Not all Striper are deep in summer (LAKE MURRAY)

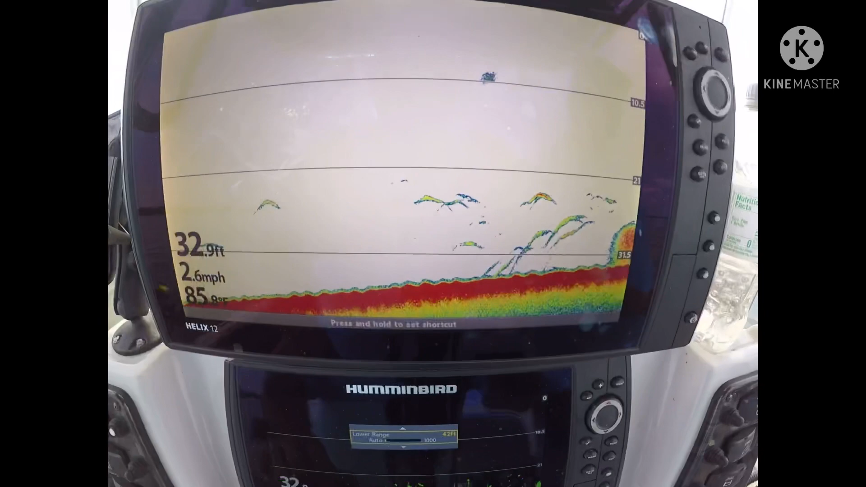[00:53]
On screen: depth 32.9 ft, speed 2.6 mph
All that's fish and bait. We ought to have a rod go off any minute.